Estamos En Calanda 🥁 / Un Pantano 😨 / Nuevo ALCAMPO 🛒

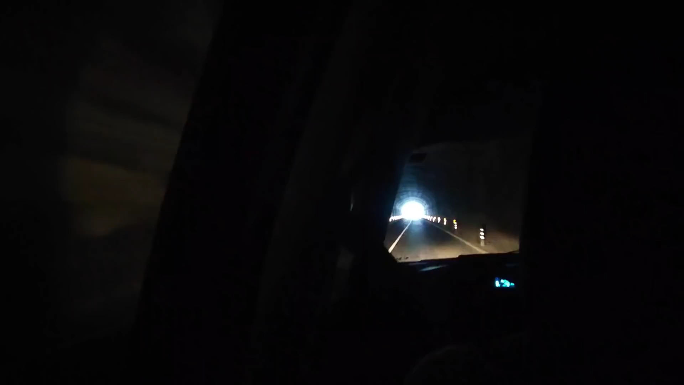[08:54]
Ahora atentos que ahora ya viene el cruce. Para ahora, parar ahora, y verlo. ¿Qué viene? ¿Qué viene? ¿Qué viene? ¿Y qué se ve ahí en el fondo? Parece que vayamos a volar.